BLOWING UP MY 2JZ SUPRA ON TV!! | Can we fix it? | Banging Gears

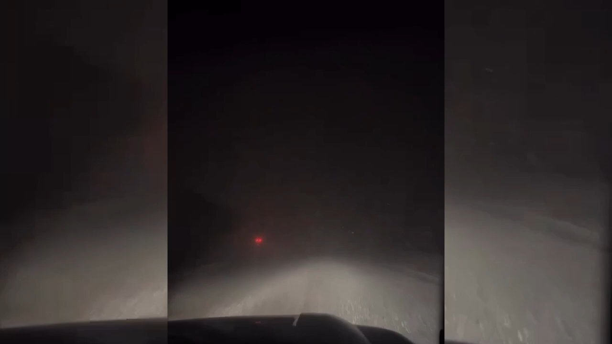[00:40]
We're pretty much driving in like whiteout blizzard conditions for like an hour and a half on the top of I-70, going up and down and up and down. It's a little bit sketchy, but we're here.